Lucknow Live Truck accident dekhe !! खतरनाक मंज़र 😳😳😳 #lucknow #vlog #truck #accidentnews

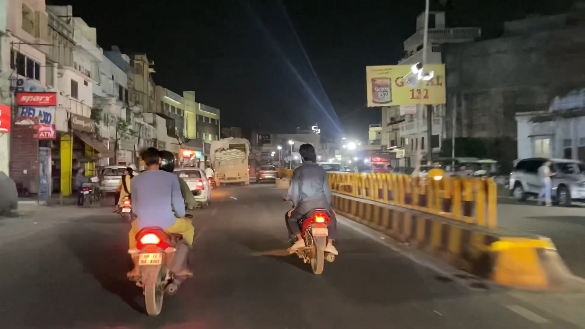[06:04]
दोस्तों रास्ते में हमें एक ट्रक और मिल चुका है, जैसा कि आप देख सकते हैं इसके अंदर सीमेंट या कुछ और भी चीज भरी है।
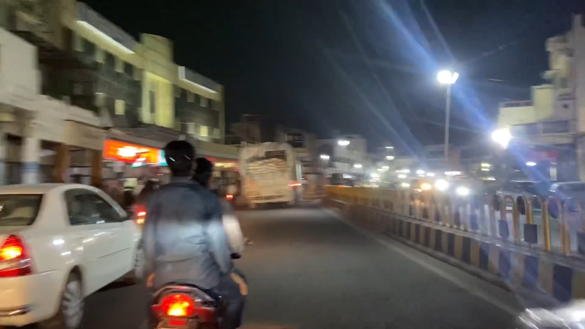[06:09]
ये भी उसी रास्ते पे है। तो क्या इस ट्रक के साथ भी ऐसा हादसा हो सकता है? वैसे ना हो तो बेहतर है।
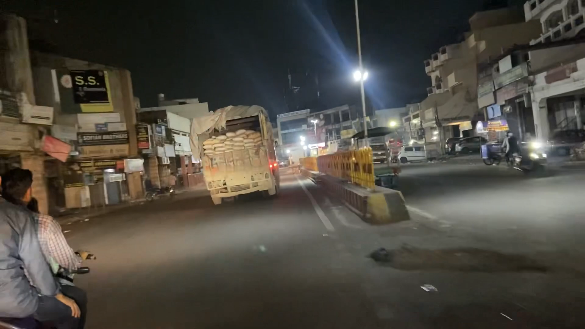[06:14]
तो इस ट्रक के पीछे जाने से कोई फायदा नहीं है, क्योंकि हो सकता है ये आगे हमें मिले।
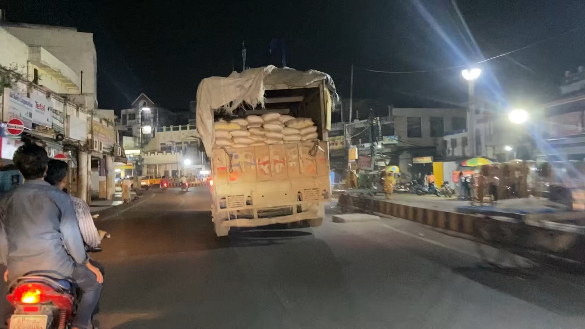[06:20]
हम लोग को तो मेन उस ट्रक को कवरेज करना है ना। ये भी काफी बड़ा उसी तर्ज पे, ये भी काफी बड़ा ट्रक है।
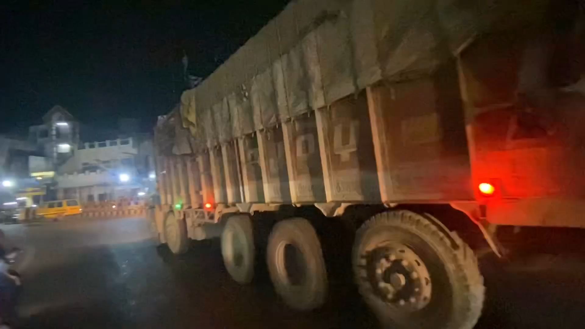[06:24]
ये देखिए भयानक ट्रक। आराम से चलो बेटा, आराम से।
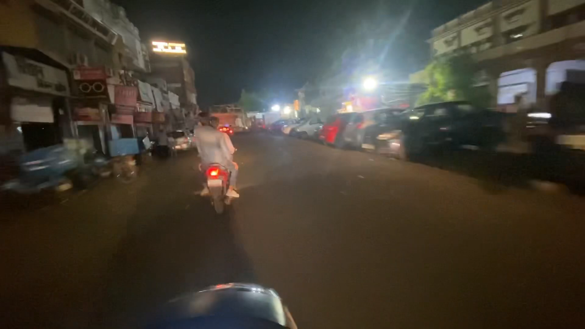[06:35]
बस दोस्तों ट्रैफिक से पता चल जाएगा कि क्या माहौल है।
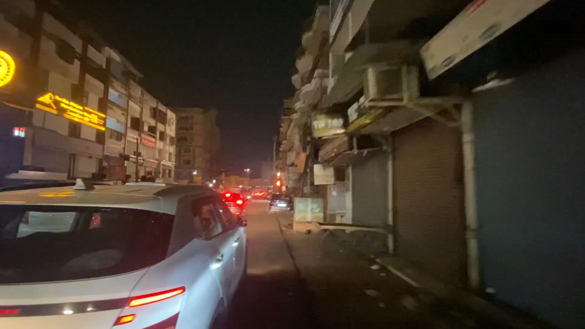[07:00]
वहां पे काफी ट्रैफिक लग रहा है, लोग धीरे धीरे करके निकल रहे हैं। अभी तक के ट्रक फंसा हुआ है गाइस, अभी तक के।
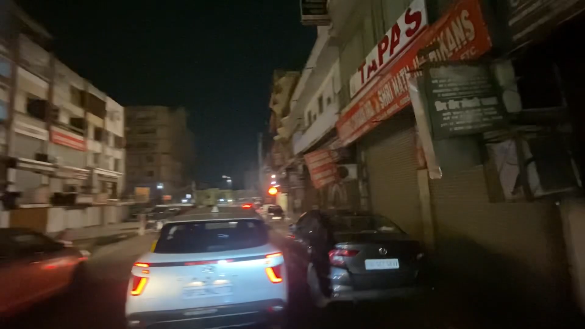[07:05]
दोस्तों पिछले आधे घंटे से ये ट्रक ऐसे ही फंसा हुआ है,